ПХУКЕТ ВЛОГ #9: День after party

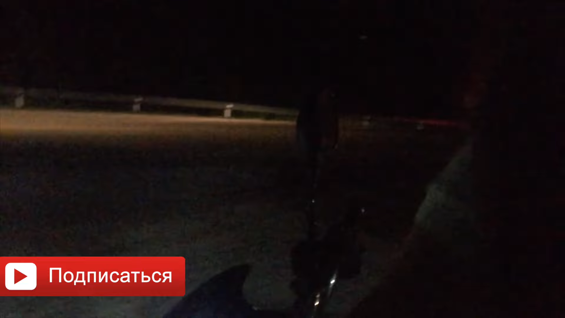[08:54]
Я как самая смелая. Я осталась здесь и сейчас жду вот с включенной фары.